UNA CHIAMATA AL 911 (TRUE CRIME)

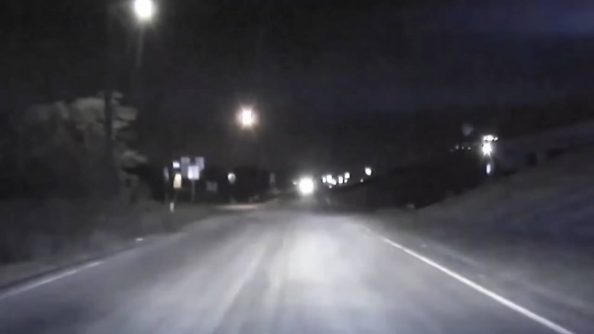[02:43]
E quella zona era un'area estremamente isolata, infatti c'erano davvero, cioè letteralmente solo campi e quella strada in particolare che li percorreva era
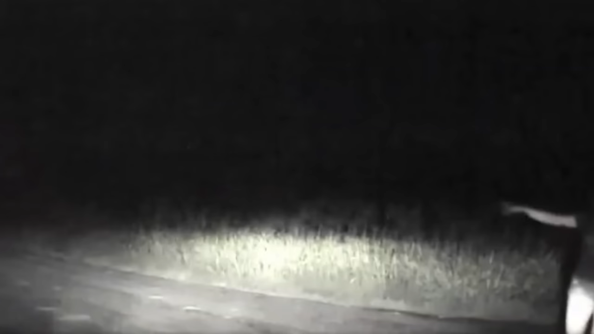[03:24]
Nei filmati della dashcam del poliziotto vediamo che scende dall'auto, raggiunge questa donna che inizia a gesticolare e a indicare un punto alle spalle del poliziotto.
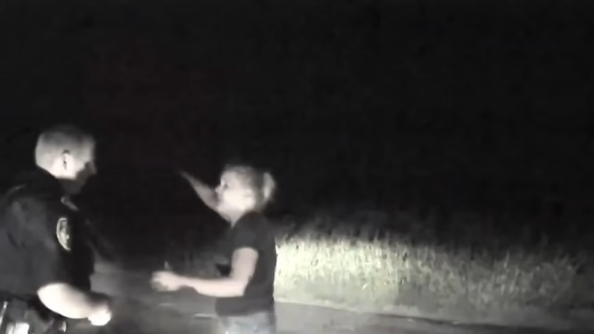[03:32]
L'audio di questo video che ho trovato è molto disturbato quindi vi faccio vedere i filmati, nel frattempo vi racconto io verbalmente cosa disse la donna.